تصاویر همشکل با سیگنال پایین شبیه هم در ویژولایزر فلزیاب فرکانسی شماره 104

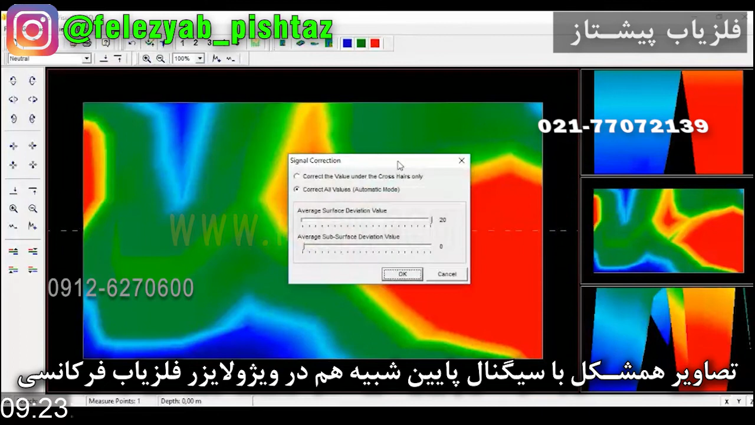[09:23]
اون اینترپولیت به خاطر عمودی بودن و اون تصویر داده شد حالا دو رو میدیم ببینید ما در اینجا دولک که رنگ پشت به هم داریم تا همینجا وضعیت هدف مورد نظر نظر ساختاری مشخصه دیگه اصلا نیازی به ادامه تصویر برای مشخص کردن اون نیست چون وقتی آینتی سایز رو میزنید اینا پشت به هم در یک دامنه یه همشک هستن و یه میلی هم اینجاست خب این مسیر راه جریان
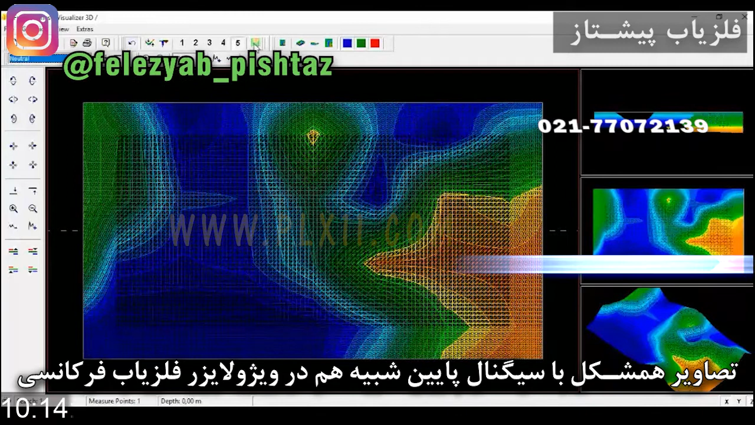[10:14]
جریان پیش میاد و این مسیری که اینجا کنده شده بوده یا خالی بوده یا پر شده یا دست خورده بوده تو ترکیب اصلیش اون رنگش وقتی رو آینتی سایز میریم متفاوت پس همه اینا رو آپراتور باید تشکیز بده
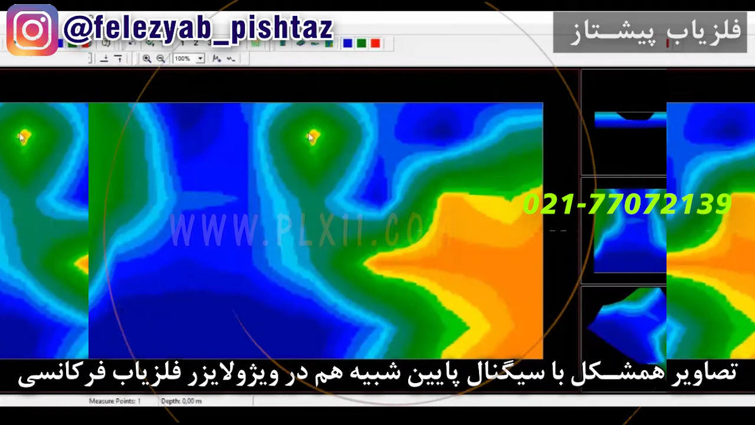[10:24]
حتی این دو لکه رنگ که خوش به هم هستن تا اینجا میتونید اینا رو مورد بررسی قرار بدید و شکل احتافو و نوع احتافو و حتی میلی
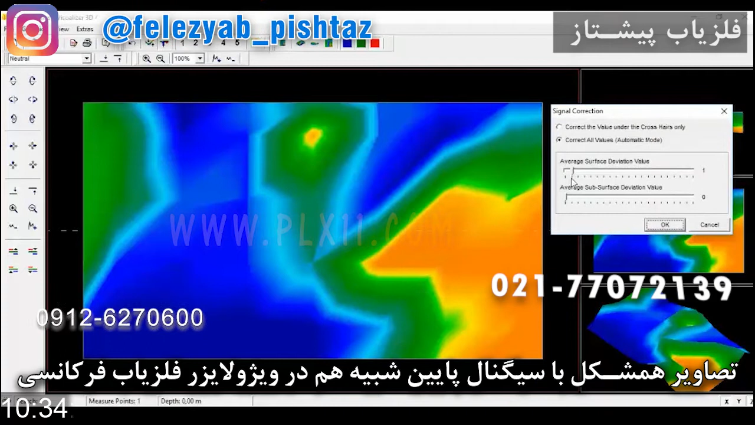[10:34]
یه رو خب ما چون اونجا آینتی رو زده بودیم الان وقتی اینجا میانیم دوباره دو سفرش میکنیم حالا این دو لکه و این لکه رو میتونیم اینجا ببینید اینا لکه رنگ هایی هستن که از نظر ساختاری دو قلوع هستن به این میگن نوع
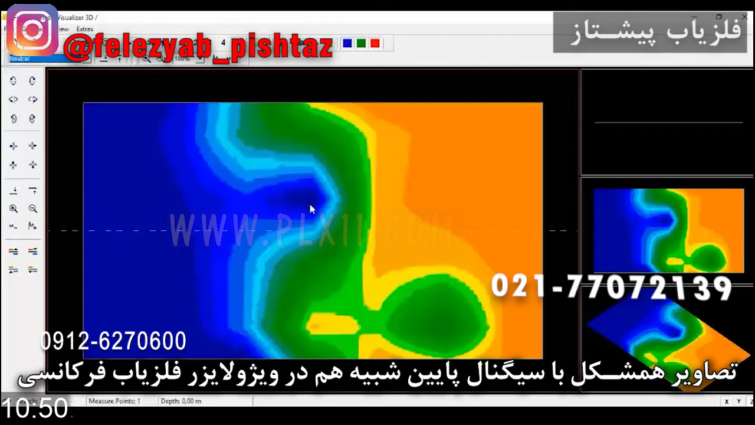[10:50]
ترکیب لکه رنگ در شناسایی یک هدف نسبت به اون تجربه یا اون اطلاعاتی که تر راه داده و اون اپراتور باید ازش بهره ببره این
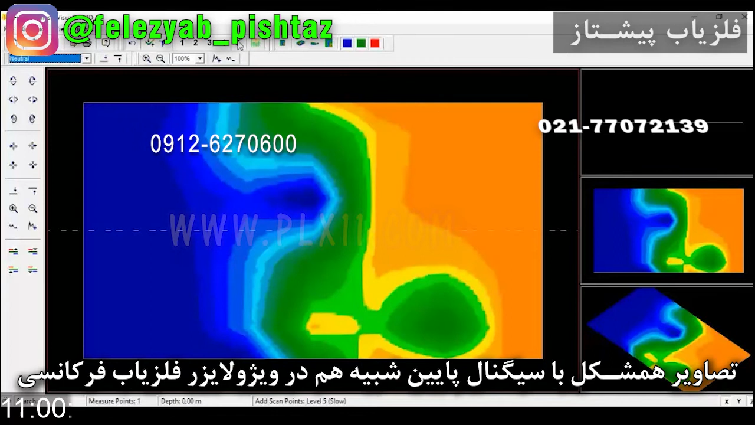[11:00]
جداسازی احتاف در ترکیب همشکل هاست و همشکل اپراتور میتونه به این صورت از هم جدا کنه و الان این دو لکه شبیه هم هستن
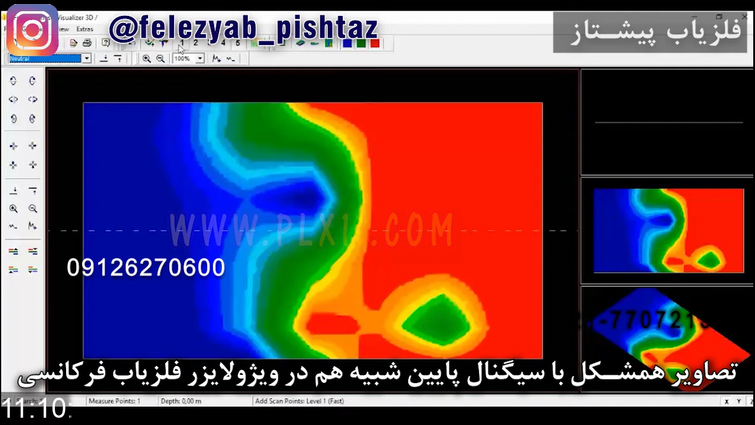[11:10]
ساختار هم دیگر رو دارن و حتی در این وضعیت هم با هم هستن و این هم تحیید کننده یک منبعی که این هدف در اون منبع قرار داشته و این ترکیب برای آش به وجود
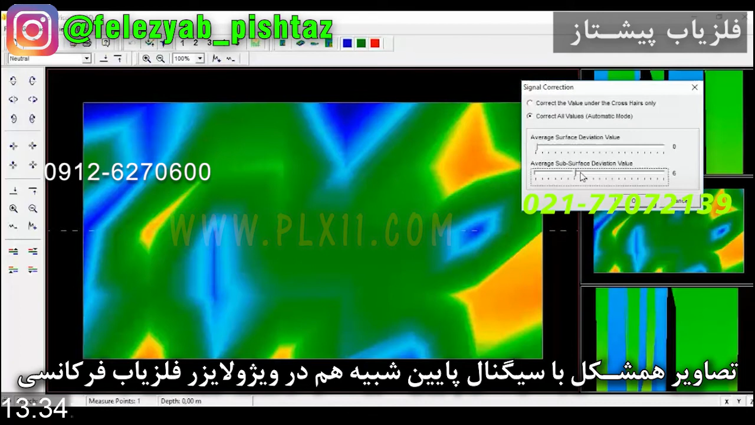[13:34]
میتونه مثل پونزه بیاد هفت اگه اینجا شبیه یازده بیاد ایرادی برش نیست چون اینا قانون هفت در جاهایی که یازده دو قلومیده
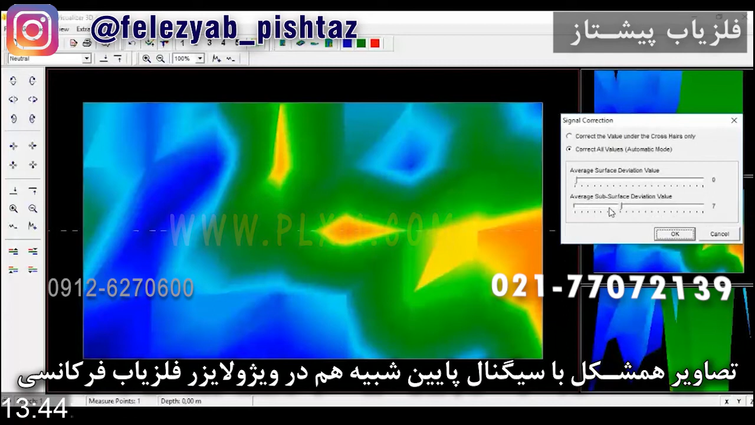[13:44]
برای ترکیب تشخیص هدف اصلی با چاره والا که الان ببینید ما اینجا یک ترکیب ازش دارید که این ترکیبی یک جریان شکلی
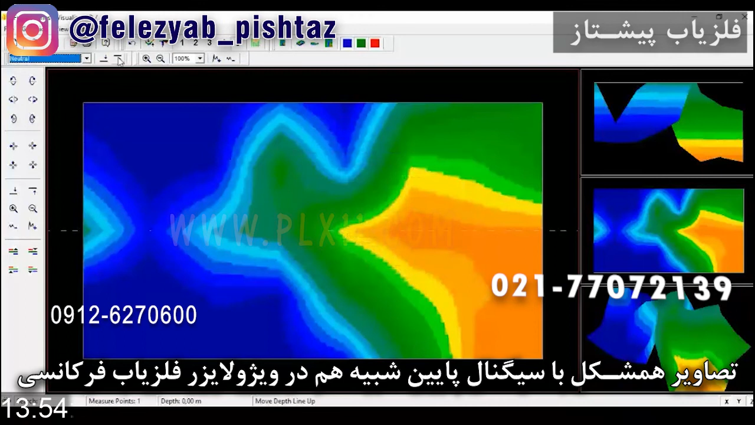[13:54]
رو برای ما مشخص کرده در اینجا و اگه ما این رو پررنگ بکنید این در اینجا پررنگه و وقتی با یه همچین چیز منظمی برخورد کنید خب
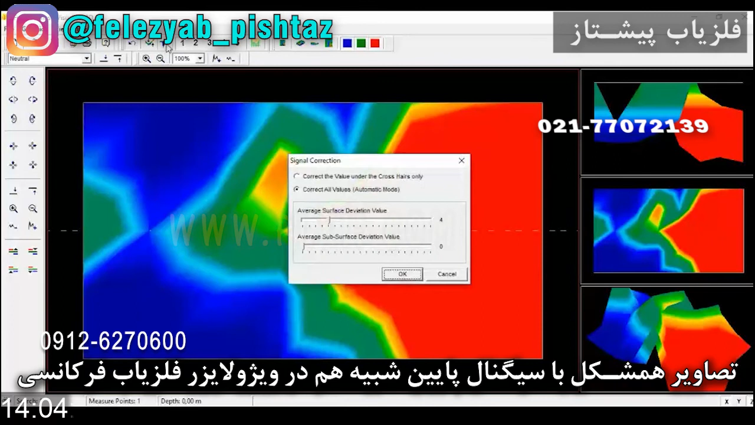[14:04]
میتونید بیاد کدایی یه مقداری پایین تر مثل دورم بدید ببینید آیا شما دولککه رو دارید این دولککه رو همون جایی الان دارید که ما در عدد
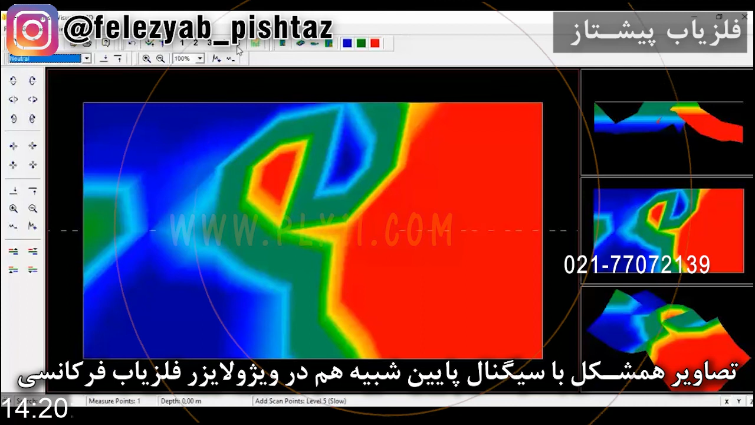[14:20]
این تعدیه یازده است این ساختار تعدیه یازده است و میتونه ما رو راه نمایی کنه برای وجود هدف در اونجا و ادامه این برای این
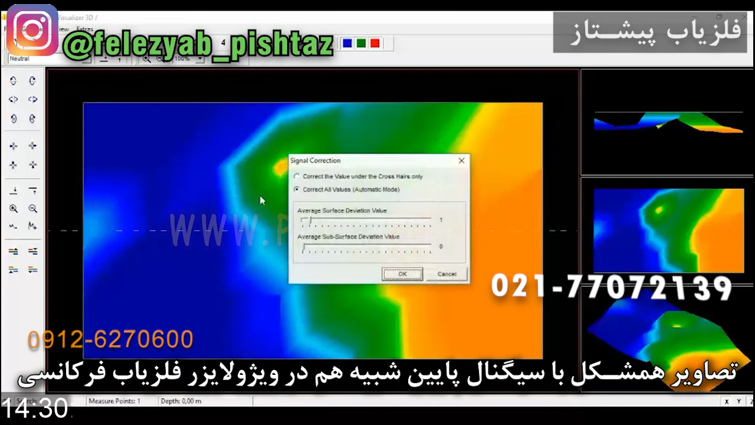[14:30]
ترکیب نیازی برای نیست چون ما اینجا انترپولایت رو نداده بودیم ولی همین الان وقتی این کار رو انجام میدیم باز دولککه در این قسمت بالا با نظم
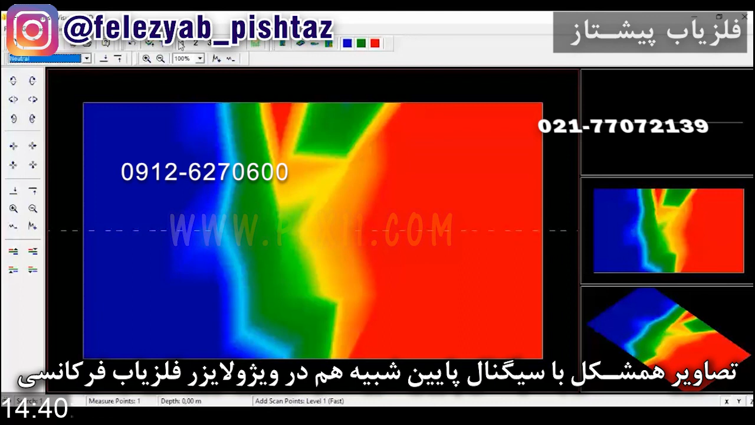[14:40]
ویژه خودشون شکل میگیره وقتی رو آینتی پنج میدیم این ها جهت داشتن آشنایی با ترکیب اختاف در موقعیت هست چون ما اون لکه ها رو با انترپولایت گرفته بودیم الان